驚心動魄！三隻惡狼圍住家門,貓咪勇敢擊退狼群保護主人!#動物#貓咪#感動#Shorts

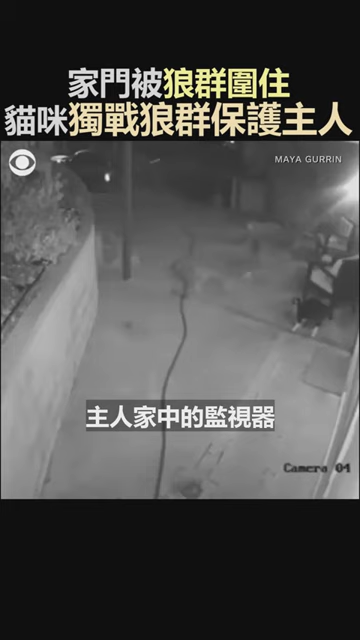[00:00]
主人家中的监视器记录下了这惊人的画面。只见一只猫咪正在家门口闲逛时，突然间出现了三只狼，迅速将它包围起来。尽管面对三只狼，这只猫咪毫不畏惧，奋力反击。狼群对于猫咪的勇猛举止感到惊讶，激烈的战斗持续了一阵子。但最终狼群还是被猫咪赶跑了。